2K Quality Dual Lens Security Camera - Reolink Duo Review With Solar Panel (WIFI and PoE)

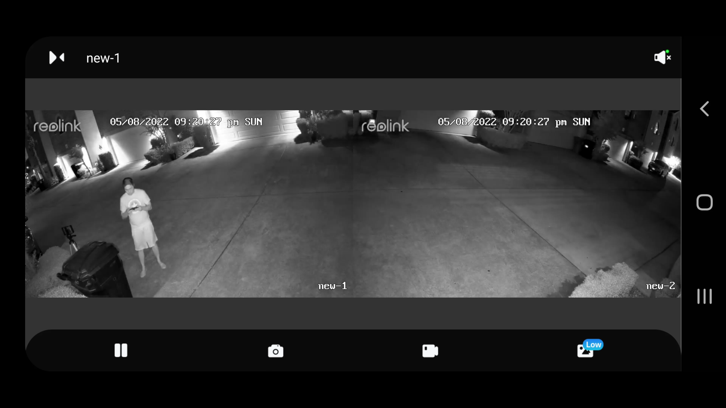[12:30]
So when at night time, now it's pretty cool. If you don't have the flood light on, then at night time, it's just going to black and white night vision.
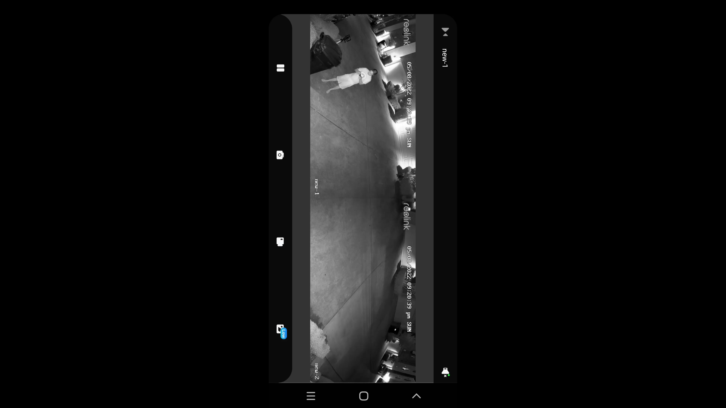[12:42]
Now, if you have the flood light on, then if someone walk by,
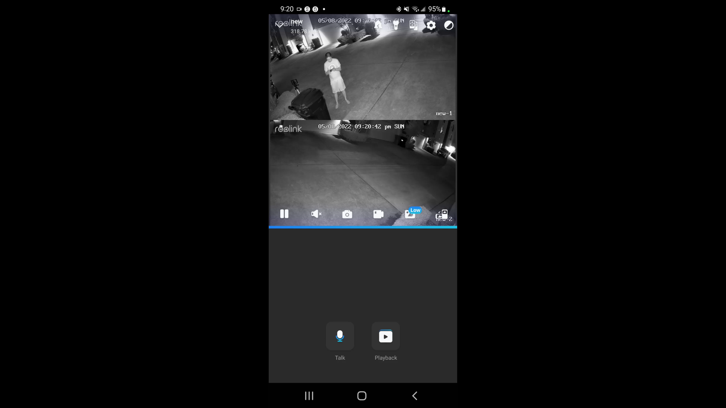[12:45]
the light gets triggered and turns on, then you will actually see your feed in color, which is pretty cool.